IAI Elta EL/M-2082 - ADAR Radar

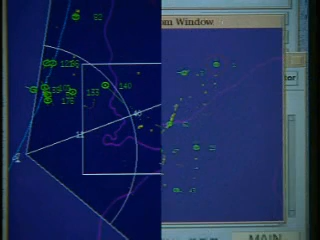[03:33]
The computer-based radar allows the operator to switch from mode to mode instantaneously.